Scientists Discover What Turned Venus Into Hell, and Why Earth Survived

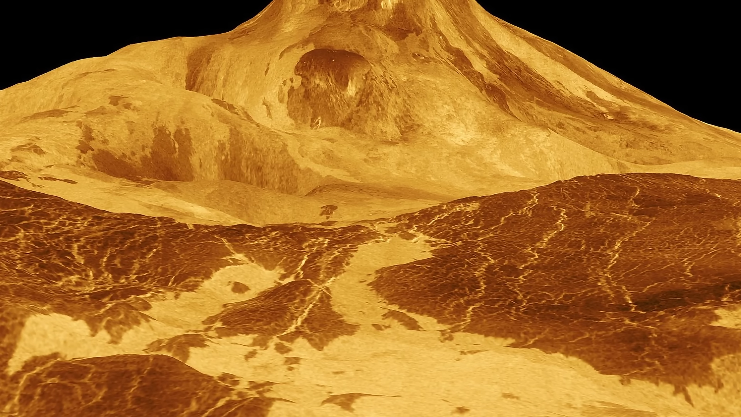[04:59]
For example, the volcano Maat Mons that you see right here, seems to be surrounded by a relatively large area, very similar to a typical LIP.
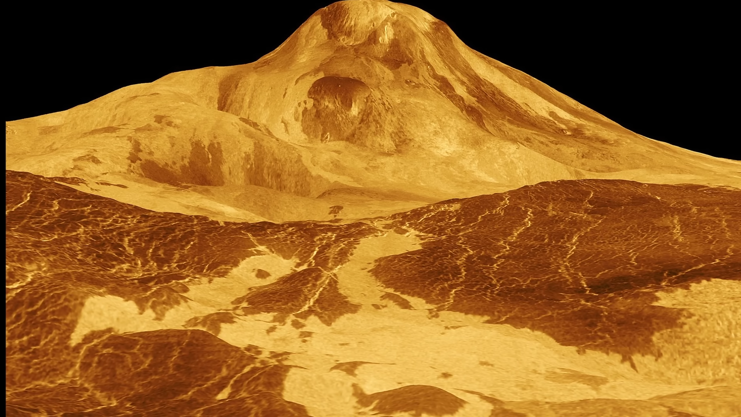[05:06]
Some of these lava flows you see in the picture here are actually hundreds of kilometers across,